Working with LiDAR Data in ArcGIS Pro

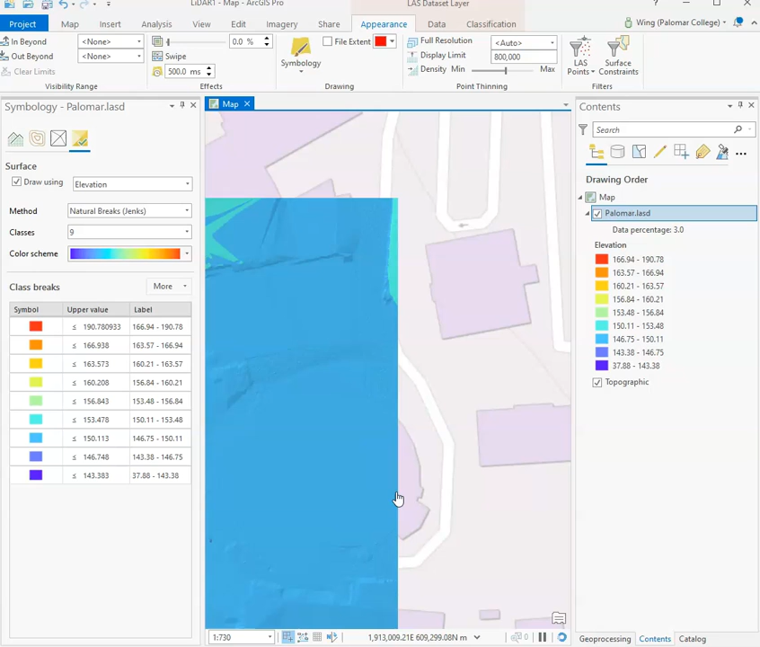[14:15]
study area so in addition other
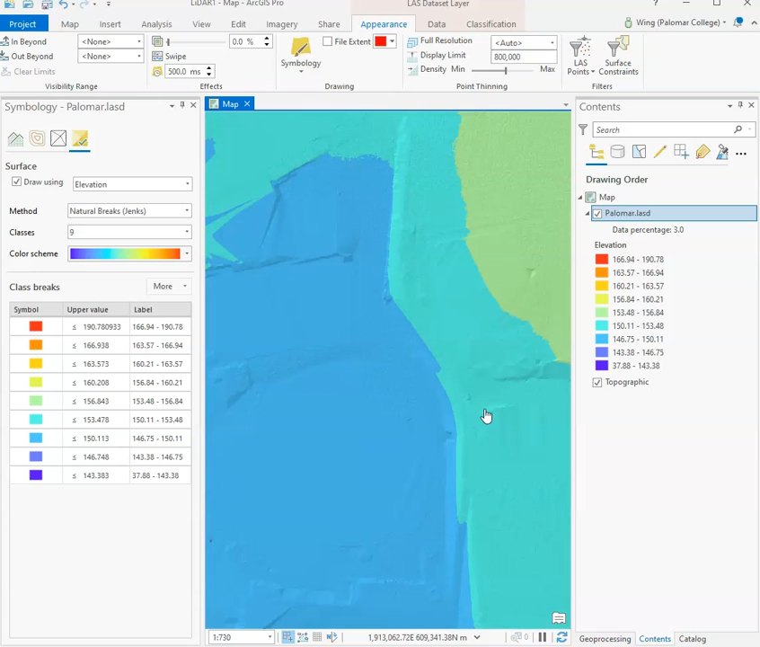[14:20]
options for visualizations include again if we go back to symbology we can also visualize our layer as a slope surface
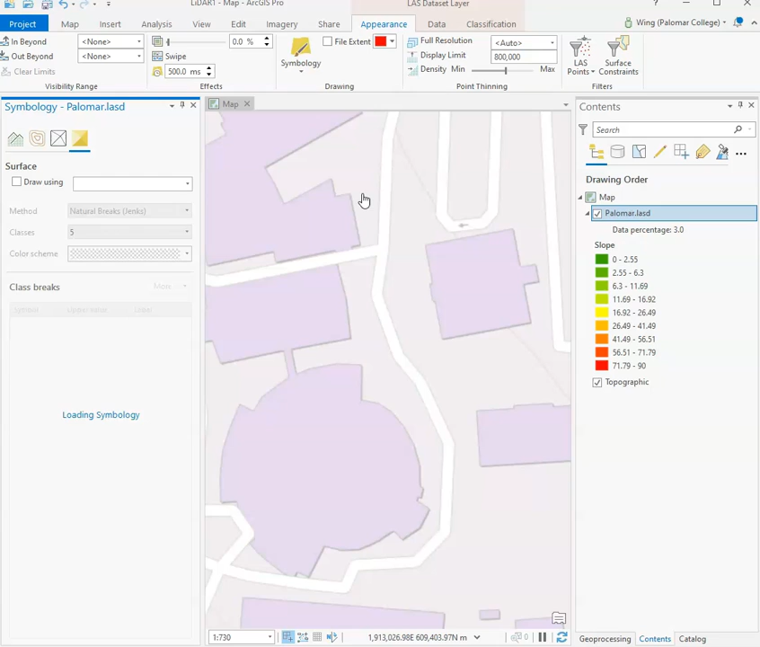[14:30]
to allow us to see the changes in elevation across our study area right so you can see that here in particular in some areas where there is a
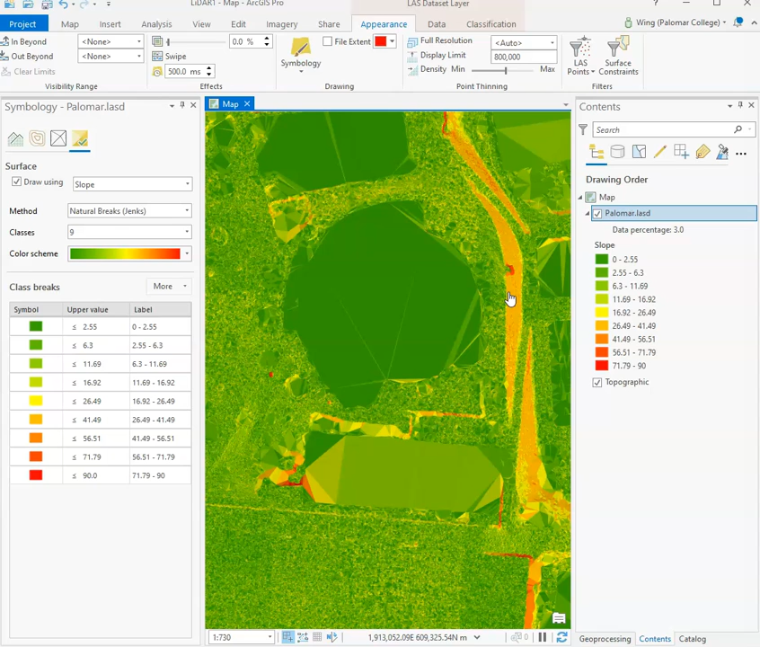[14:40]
incline right it has a greater slope value and then lastly we
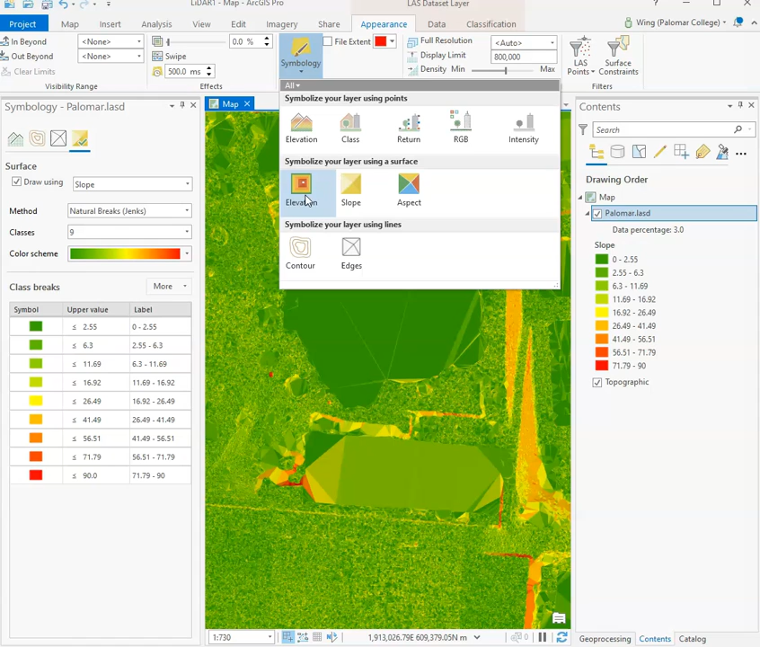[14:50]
can also visualize elevation information as contour lines alright so let's decrease the interval since there's not much